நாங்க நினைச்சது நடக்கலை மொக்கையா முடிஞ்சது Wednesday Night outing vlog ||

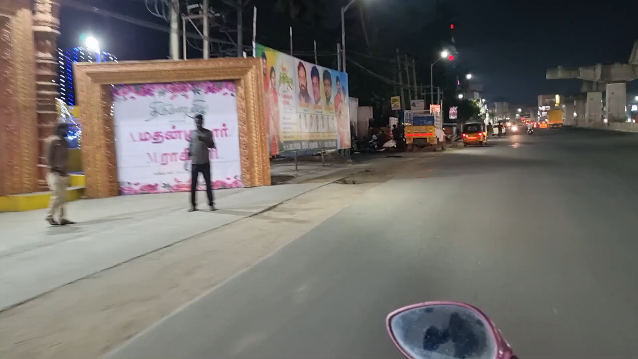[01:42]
எக்ஸாம் டைமுன்றதுனால ரொம்ப நாளாக வந்து வெளியே ஃபுட்டுன்றதே வந்து பசங்க கண்ணில் கூட காட்டலை நாங்கள்.
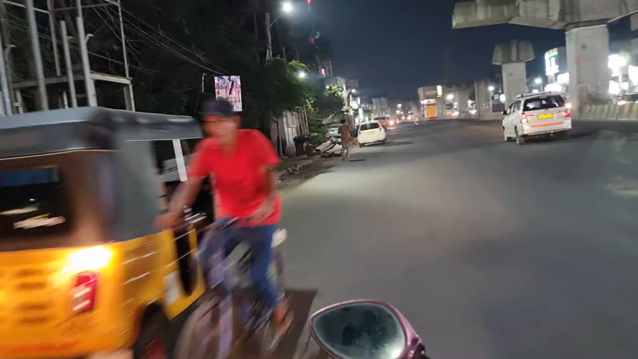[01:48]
சரி ஓகே, நம்ம வெறும் லைட்டாக வந்து சாப்பிட்டு ஏதாவது ஸ்நாக்ஸ் மாதிரி பசங்களுக்கு வாங்கிட்டு வரலான் தான் போனோம்.
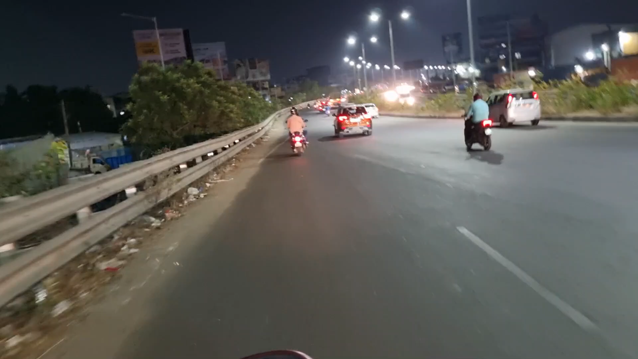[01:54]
இங்கேருந்து மெயின் ரோடு வந்தாச்சு. அப்படியே போயிட்டே இருந்தோம் ஃப்ரெண்ட்ஸ்.
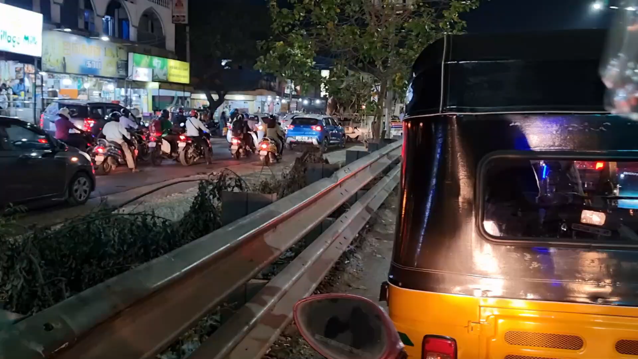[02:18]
பயங்கர டிராஃபிக் ஃப்ரெண்ட்ஸ் அங்கே அந்த சிக்னல் கிட்ட. என்னடா இங்கே வந்து மாட்டிக்கிட்டோமேனு ஆயிடுச்சு.